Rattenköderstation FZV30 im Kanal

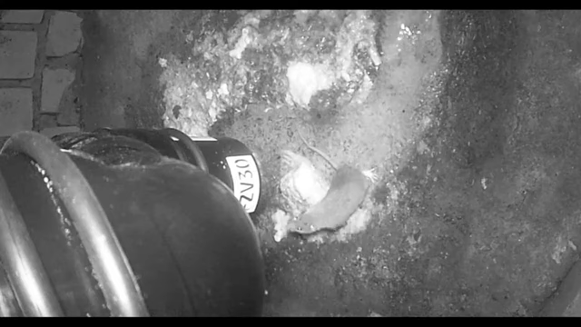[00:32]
Auf Veränderungen im Lebensraum reagieren Ratten zunächst sehr vorsichtig. Bereits nach kurzer Zeit kamen immer mehr neugierige Schadnager, um die Rattengrüderstation zu inspizieren.
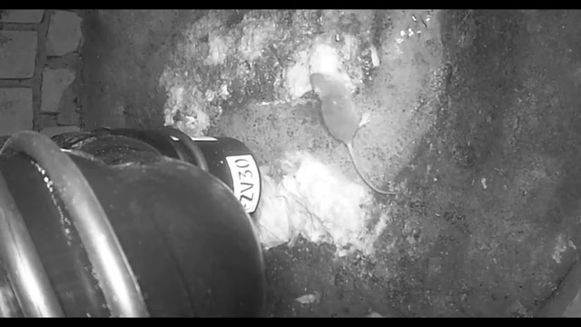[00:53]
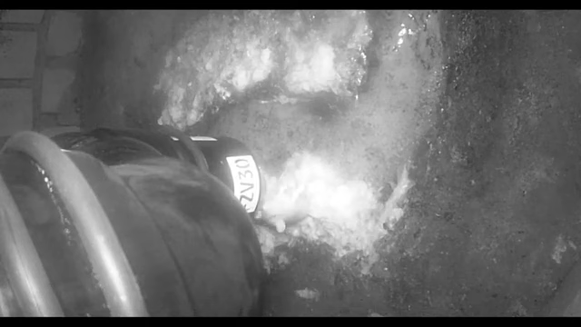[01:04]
Es dauerte nicht lang, bis die ersten Ratten in die FZV30 Rattengrüderstation einstiegen.
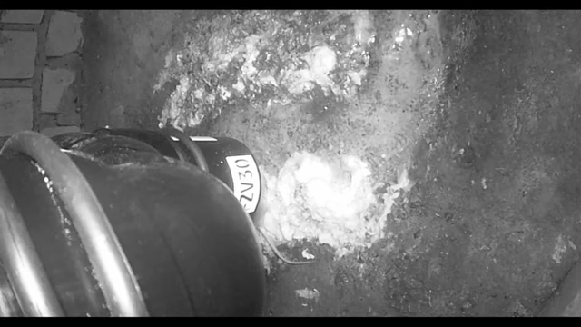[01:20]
Wie Sie sehen, die Rattengrüderstation FZV30 wird von den Schadnagern sehr gut angenommen.